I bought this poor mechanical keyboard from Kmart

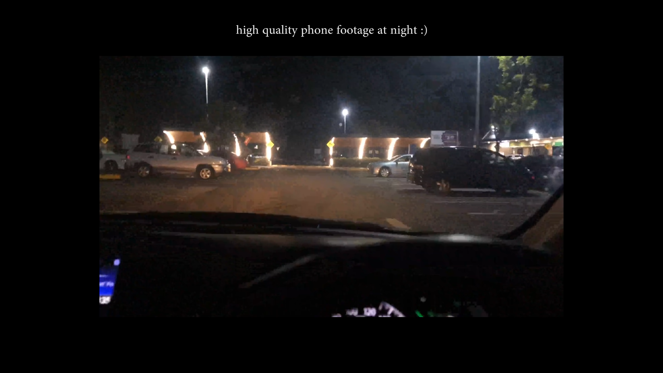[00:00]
This is me, making my way down to the shops at like 10.30 at night, because a couple of people in the Australian mech community noticed that there was a mechanical keyboard on sale at Kmart, which is a discount department store.